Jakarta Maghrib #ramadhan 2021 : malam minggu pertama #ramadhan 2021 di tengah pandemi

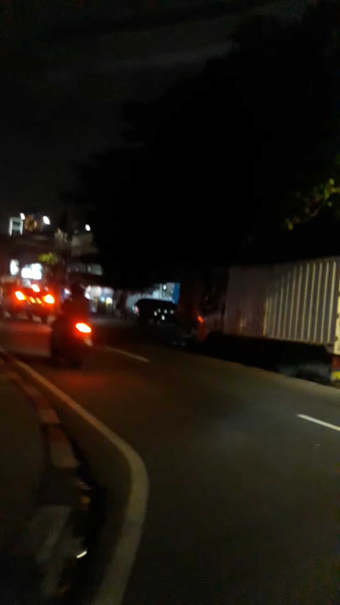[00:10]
Semoga Tuhan yang Maha Esa Allah Semuat Allah diberikan Selatan buat kita
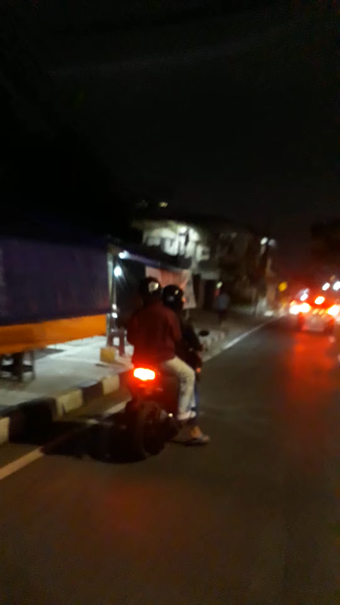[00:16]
semuanya ya Dan Saya sedang berada di Tebet
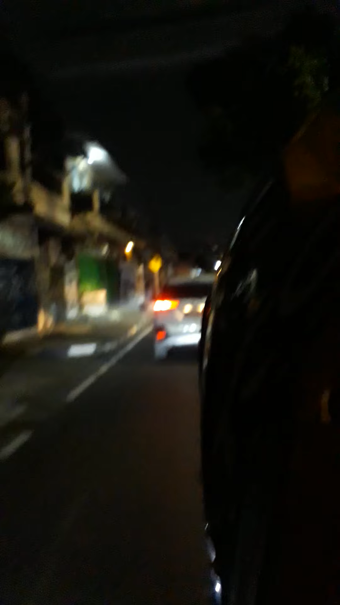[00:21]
Manggarai Jakarta Selatan Indonesia Dan Begini suasana malam minggu Pertama di bulan Ramadhan 2021
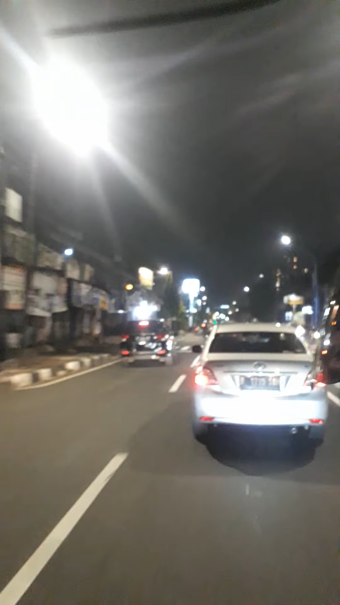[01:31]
Sekarang kita mau pulang ke Tebet guys Dan beginilah suasana malam di Tebet Pada malam di hari ini guys Wah, wah Luar biasa ya Sesuai-selai
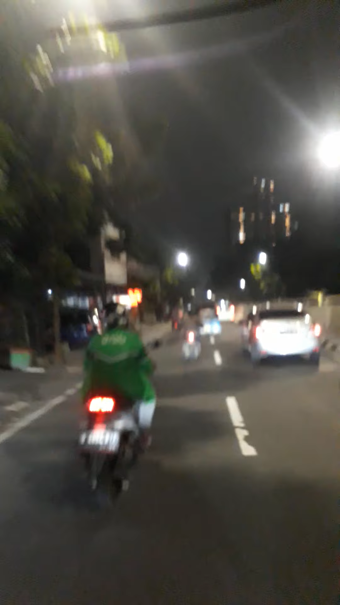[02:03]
Dipenuhi gedung cekar langit lagi
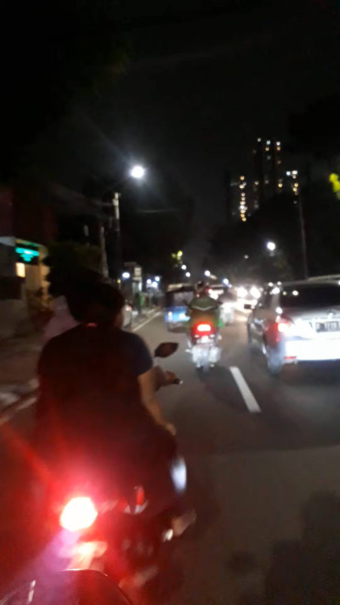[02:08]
Semoga Jakarta bakal jadi Ibu kota negara Indonesia di masa depan Meski di tengah Rencana pemindahan ibu kota ke Pulau Kalimantan Wah, wah, wah Ingin sangat meresahkan Ingin sangat meresahkan Ingin sangat meresahkan Ini nih Toruangguru nih namanya nih Yang kita lewati bersama
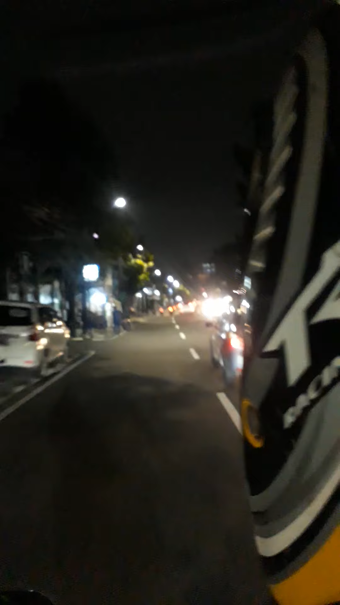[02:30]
Dan di depan sana itu Yang
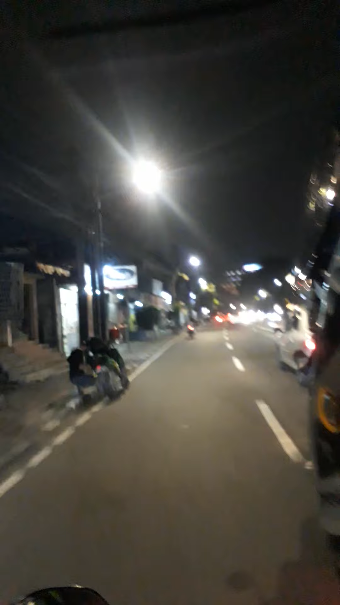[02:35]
baru nih Namanya Brawijaya Hospital Namanya Wah, wah Luar biasa ya
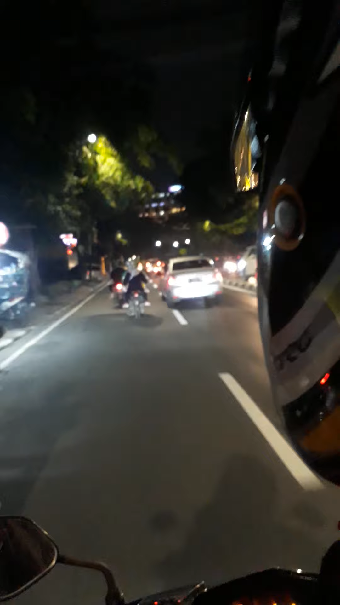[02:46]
Ya Kita ambil kiri aja Ya, betul Ya,